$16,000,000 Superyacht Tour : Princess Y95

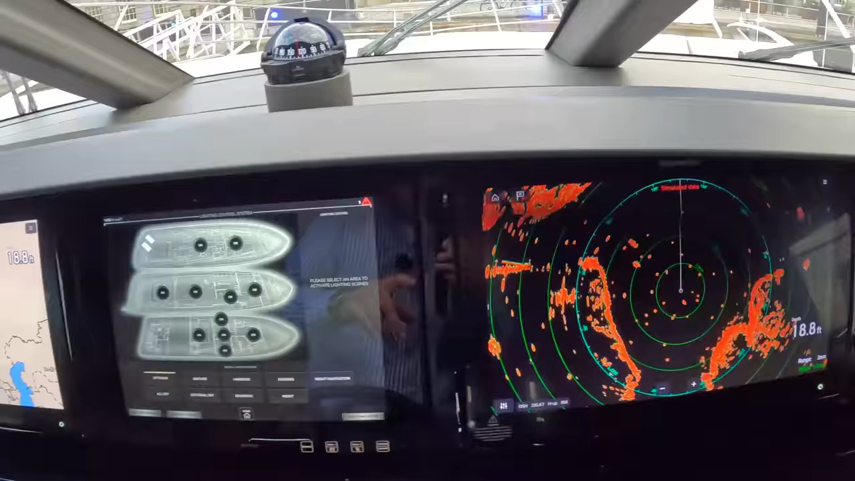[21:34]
We've got radar here, a second bonding screen, because there's so much going on with these screens.
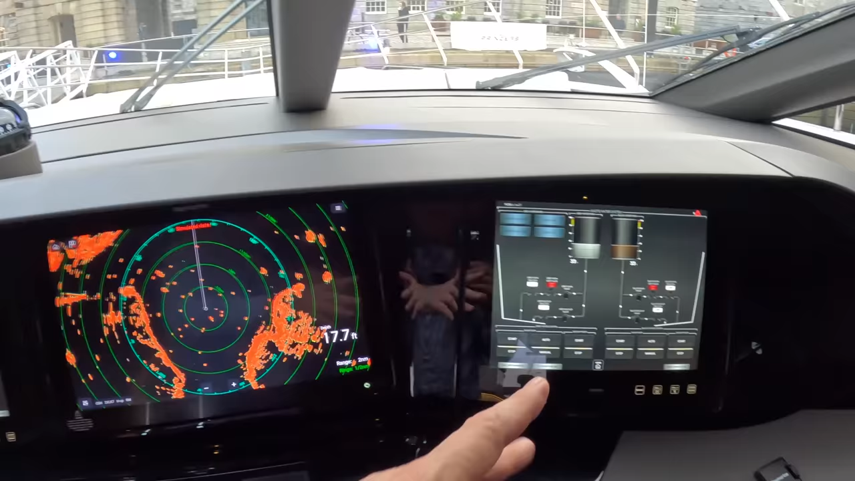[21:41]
Rather than have to keep dialing in and out of everything, you can have those two on different things that you're monitoring most of the time.
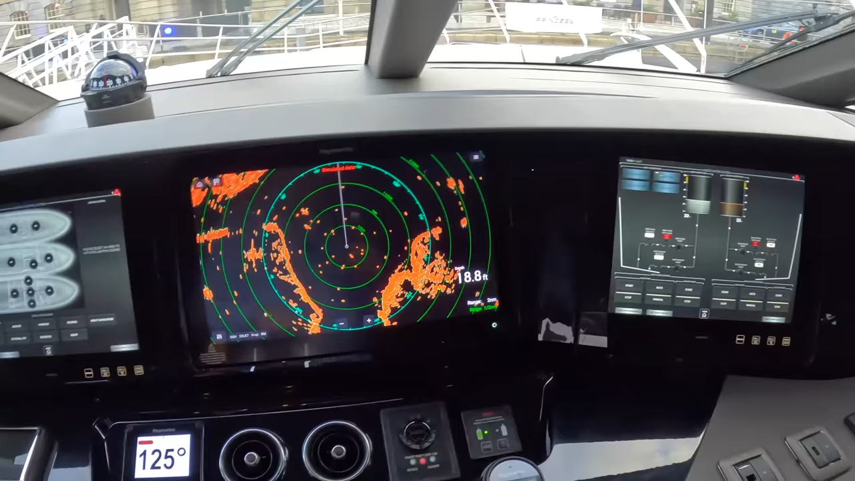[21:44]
Along here, a VHF radio, of course, engine controls, hydraulic bow and stern thruster on this one.